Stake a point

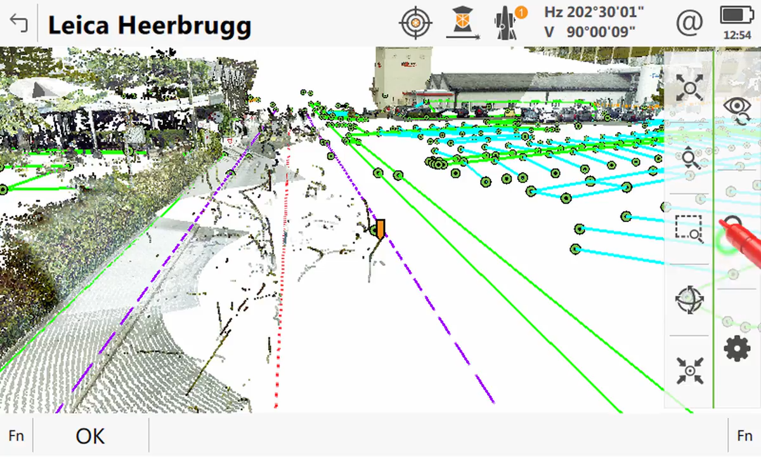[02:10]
Once we have found the point that we would like to stake we simply select it and then press
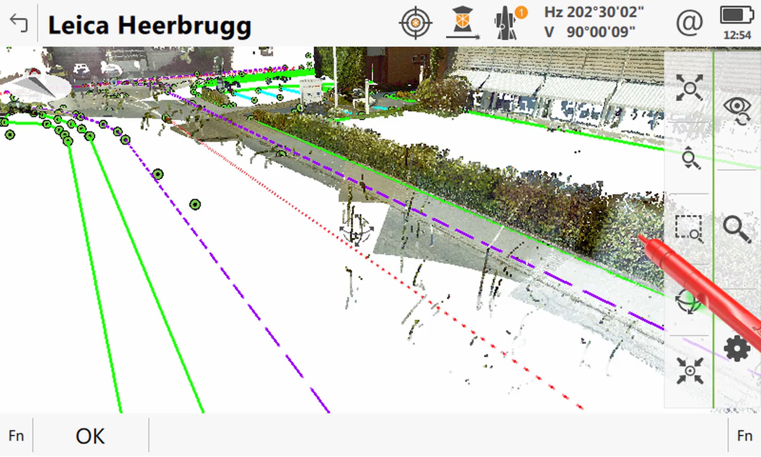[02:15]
and hold to bring up a context specific menu from which we select stake point
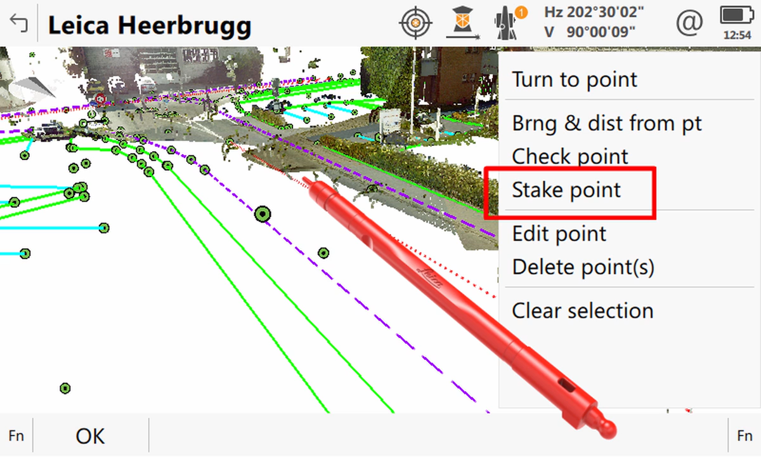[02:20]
to be taken directly into the stake points app with the correct point automatically selected.
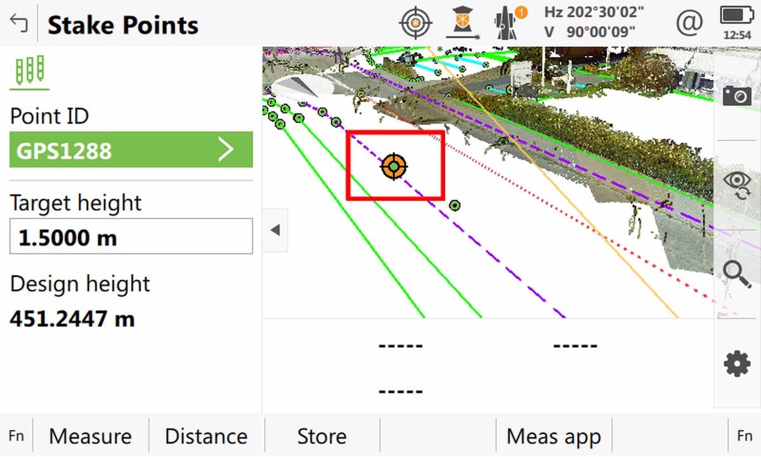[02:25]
The stake app has numerous views available for use. The first one we will look at is the system wide 3D free view.
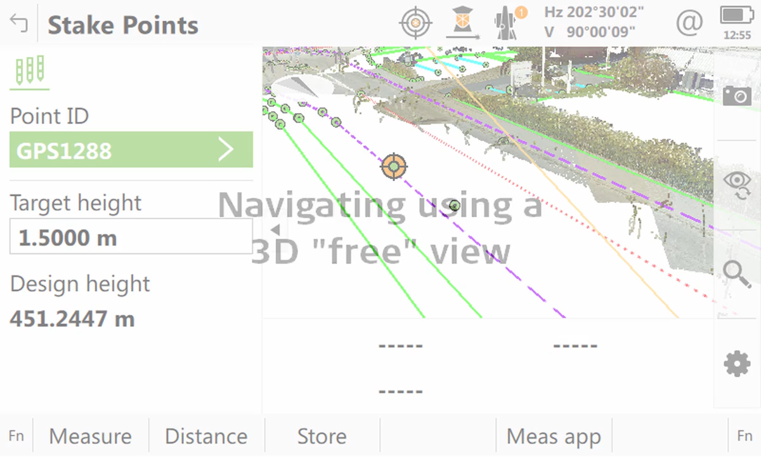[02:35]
This is the same 3D viewer that we are able to see throughout Leica Captivate. We are able to zoom, pan and rotate the view freely.
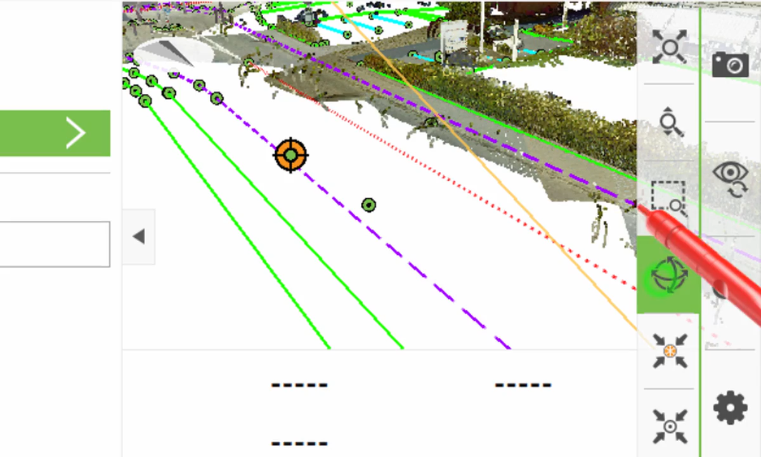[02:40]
Using this view when we are staking also gives us information about how far we are from the target in planned position, our current height,
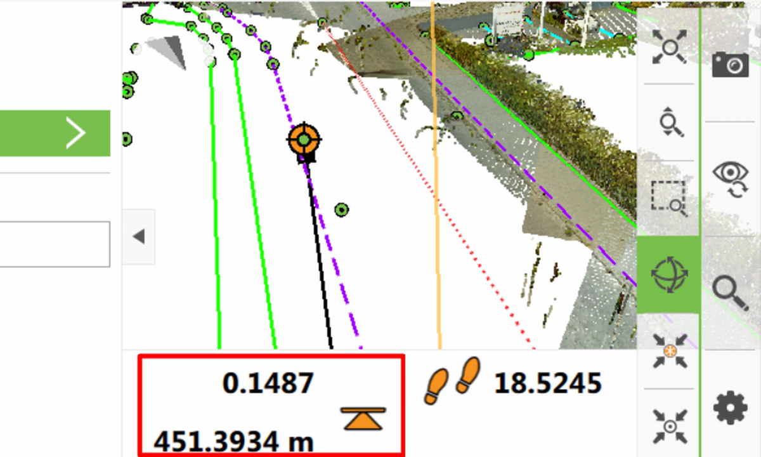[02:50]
our height difference and also we are able to see our current position linked to the target with a solid black line indicating the direction in which we need to travel.
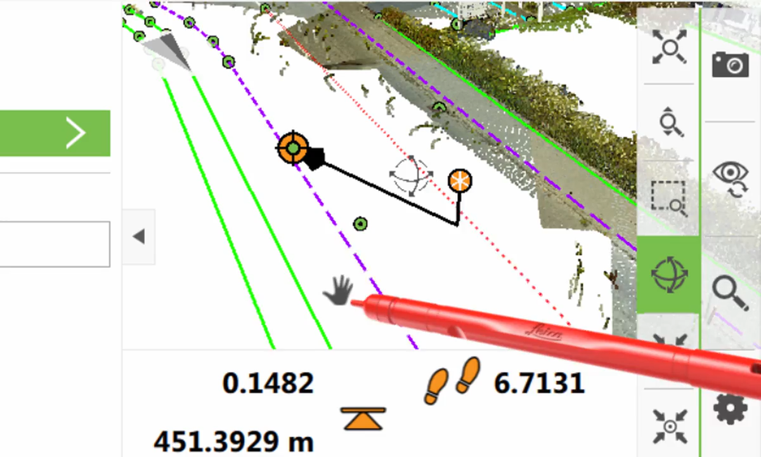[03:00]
Whilst this view is fantastic for the freedom it gives us in allowing us to fine tune our view and understand where we are in relation to the entire job,
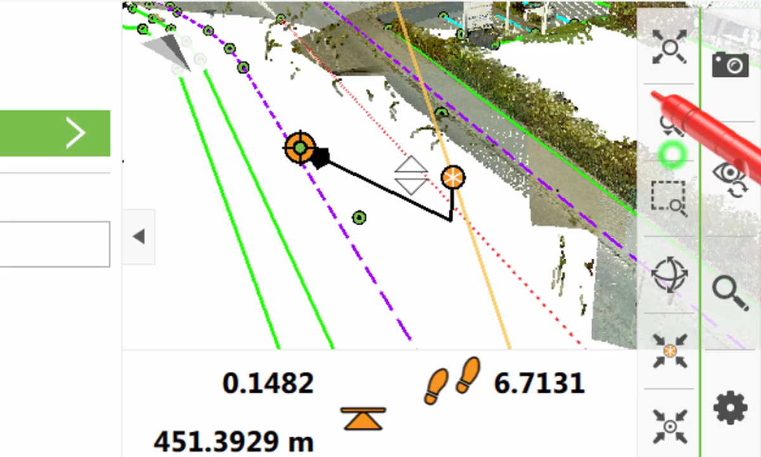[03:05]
there are other views which often we will find even easier.
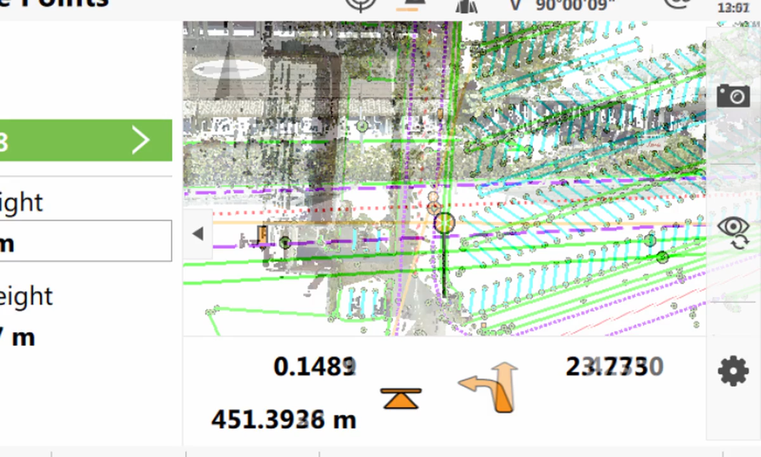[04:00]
We get an arrow on the screen telling us the direction to go in and a number telling us how far to go. Now as we begin to move around, not only do these 2 update so does the direction of our view in the main screen.
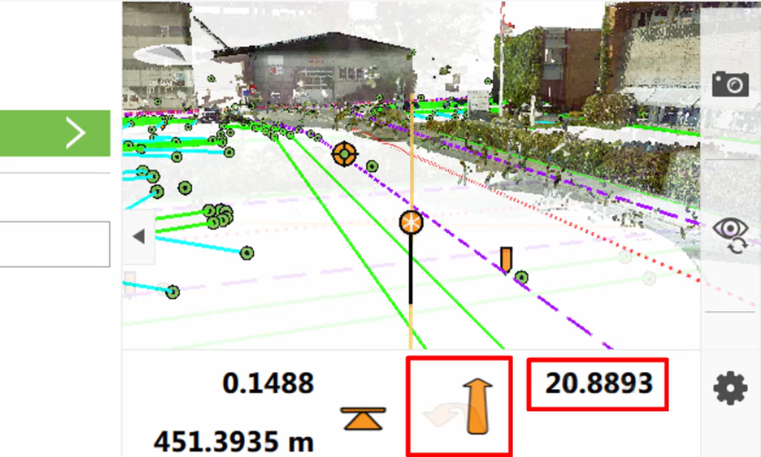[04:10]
It is as if the camera is following us as we walk around. As we skip ahead and get close to our target we see that not
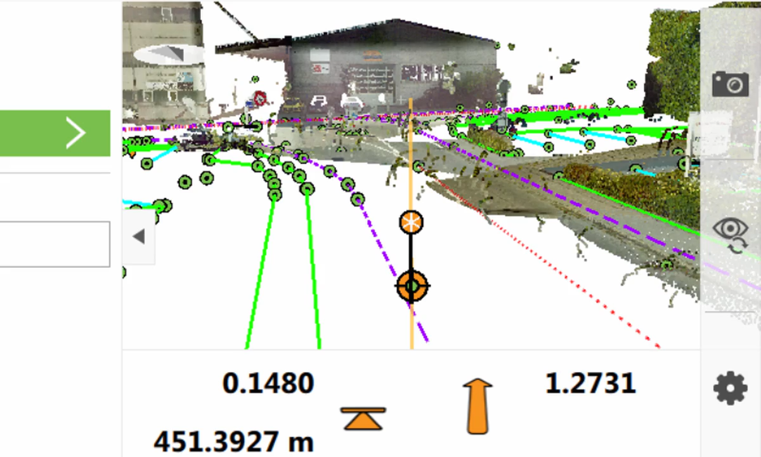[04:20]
only does the viewing direction change so does the viewing angle as it transitions from being behind the pole to above our target point making it easier to fine tune our position and complete the task of staking.